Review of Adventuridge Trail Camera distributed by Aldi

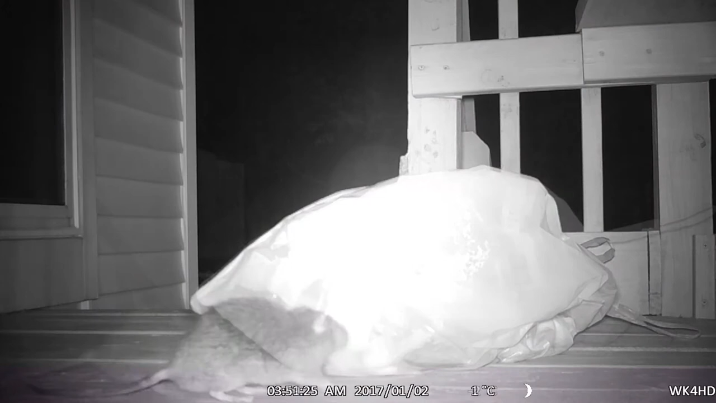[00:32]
a big fat rat comes along looking for something to eat. In almost complete darkness, the rat's motion is detected by the camera's infrared sensor, and it switches on the camera. It's designed for outdoor use to stand up against the rain and the snow.
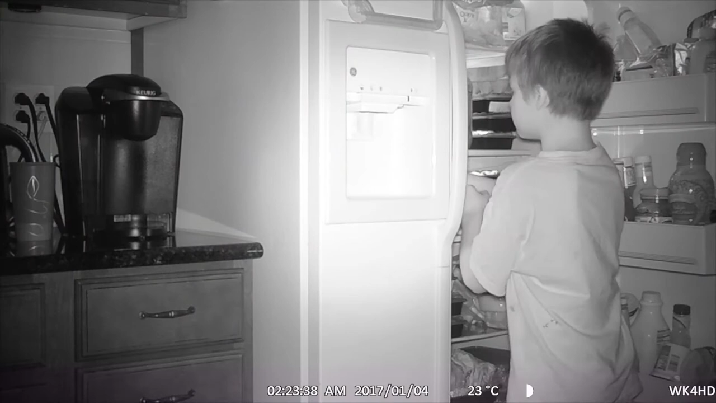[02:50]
or even your kids sneaking down to the fridge in the middle of the night.